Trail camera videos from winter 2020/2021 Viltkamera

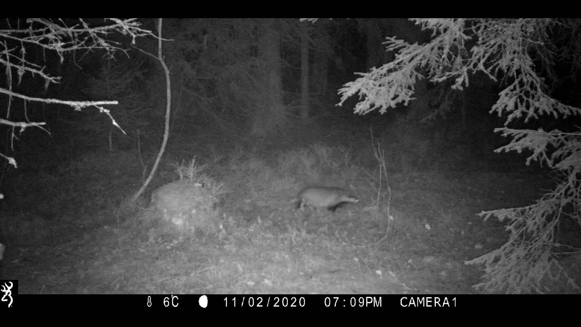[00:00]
The badger is out looking for his last meals before hibernation.
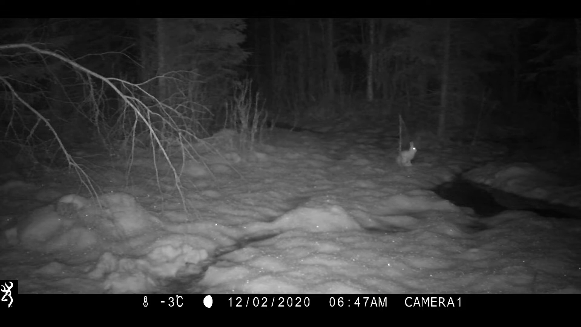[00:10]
This time the videos are from my two favorite spots for the trail camera during the winter.